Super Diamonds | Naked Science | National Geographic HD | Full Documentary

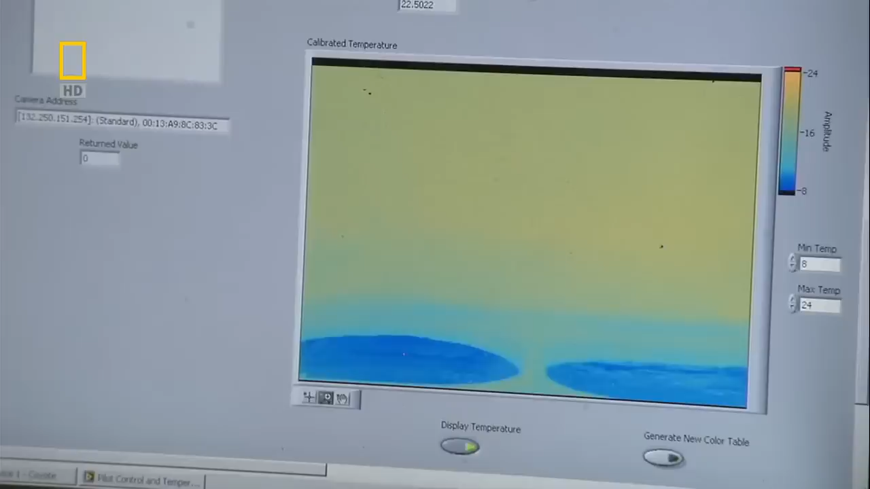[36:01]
the left plate is made of synthetic diamond on the right copper
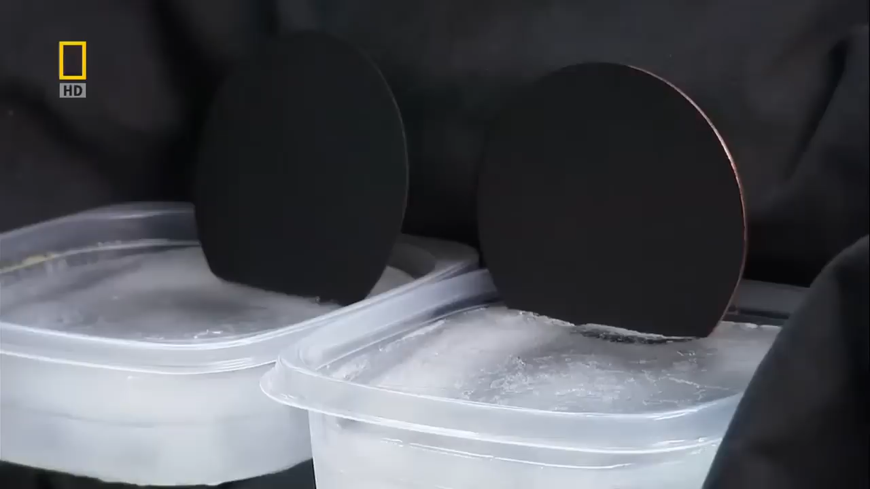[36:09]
these two plates are placed in ice and attached to a thermal
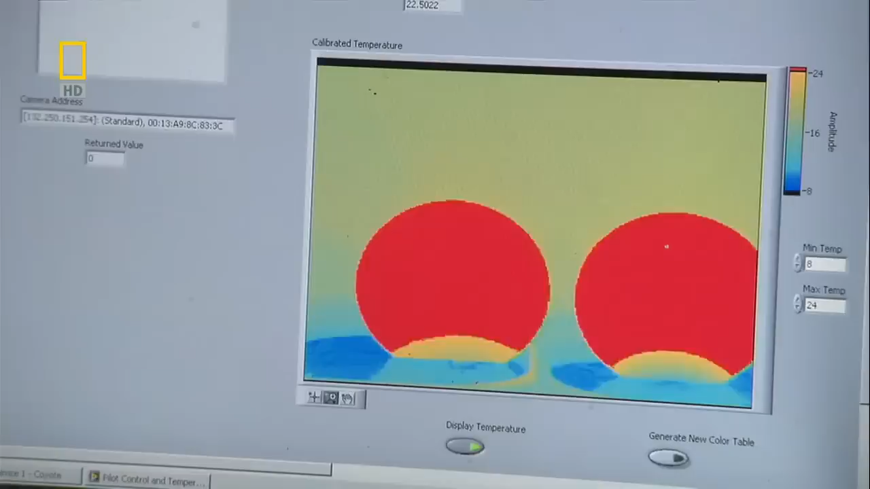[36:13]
image intensifier which records heat as it travels through an object
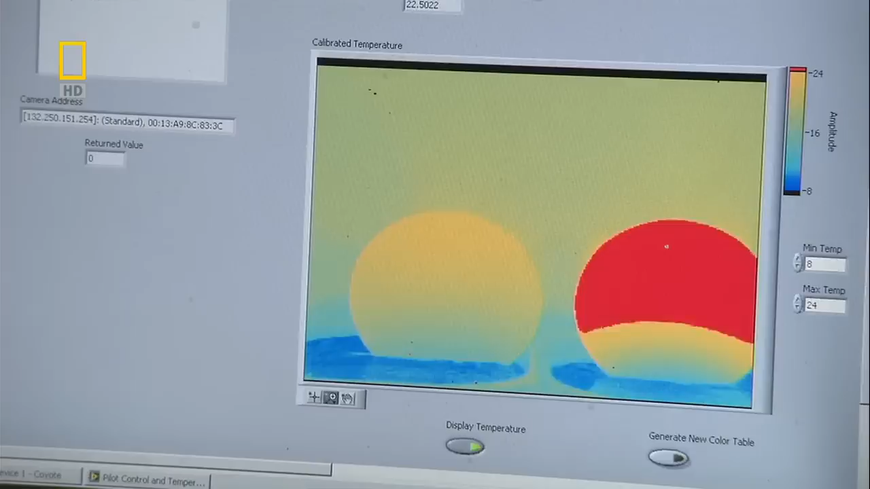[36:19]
as the diamond plate on the left shows it conducts heat faster than copper up to five times faster